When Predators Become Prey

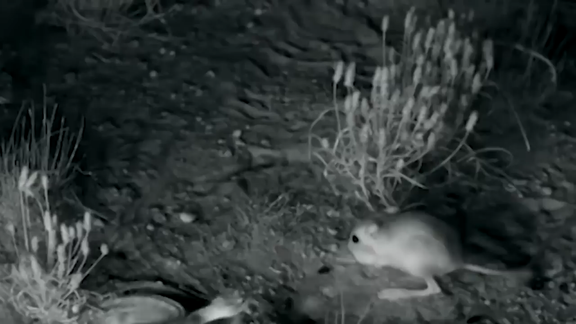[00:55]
Thanks to the magic of high-speed cameras and infrared lights,
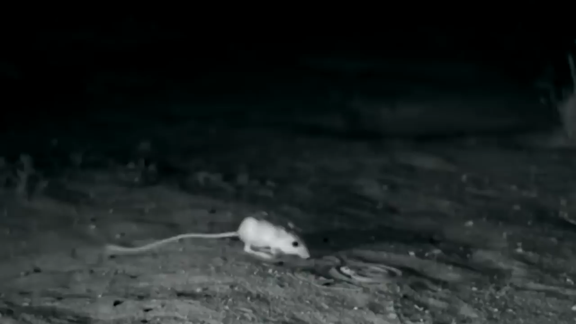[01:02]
scientists were able to capture this footage of kangaroo rats in their natural habitat. But just wait for it. Out of nowhere, a rattlesnake makes itself known and attacks this rat, who has no choice but to fight for survival.